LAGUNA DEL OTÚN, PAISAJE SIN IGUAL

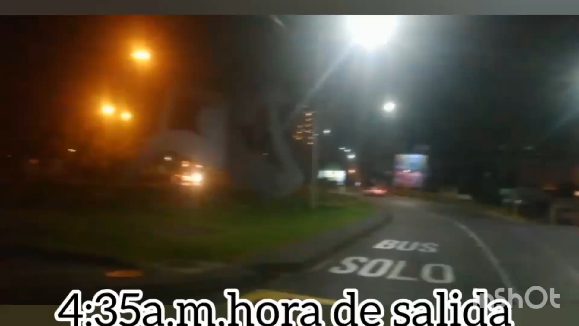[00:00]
Bueno, 4.35 de la mañana, hoy la meta es llegar a la laguna de Lothurn, como siempre con la bendición de Dios.